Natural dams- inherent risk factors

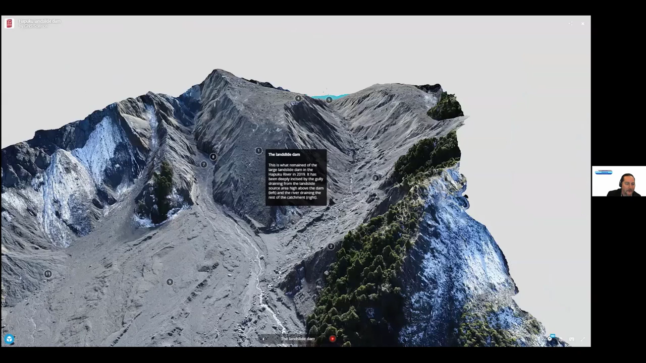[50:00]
And you can see this landslide dam up here with this lake, which used to be a lot bigger and you can scroll through. And this is a great, I would just recommend everybody just go through this one. I'm going to that, that website and, uh, put it on the full screen. Cause this is just awesome. And it'll, it'll, uh, it's, it's like you're, you're flying through it yourself in a drone and it, it'll discuss, um,
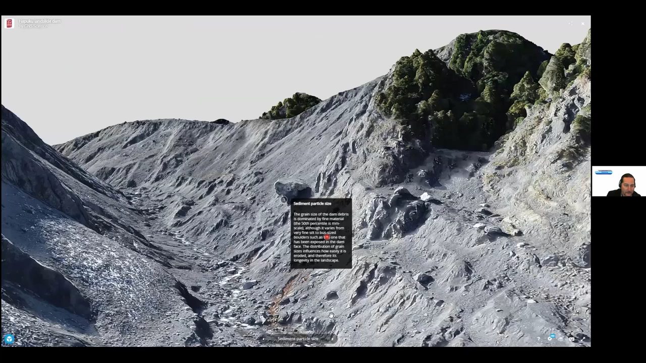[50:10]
some of these things and where some of the sediment came from, um, where the dam phase collapsed. Um, there's the landslide dam lake, um, where the lake, uh, was infilling.
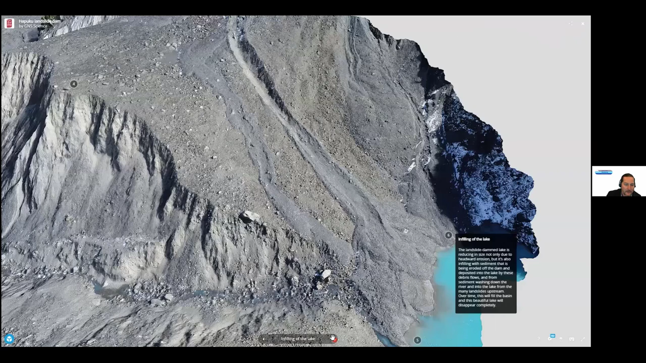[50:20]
And then you can see right here, the incision and I'll go back up here to where the aggradation is happening.
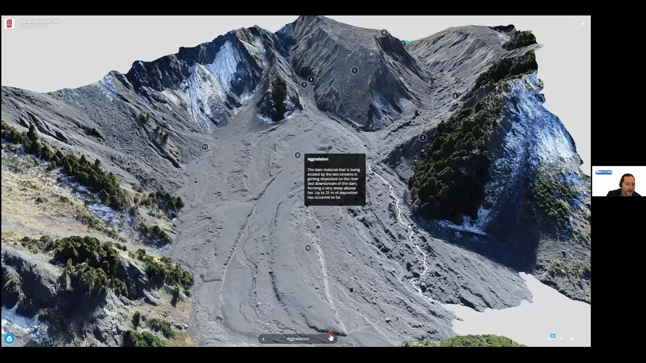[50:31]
And then the river of ocean, we talked about that and as part of the dynamics, uh, the continued landsliding, I'll, I'll leave it at that.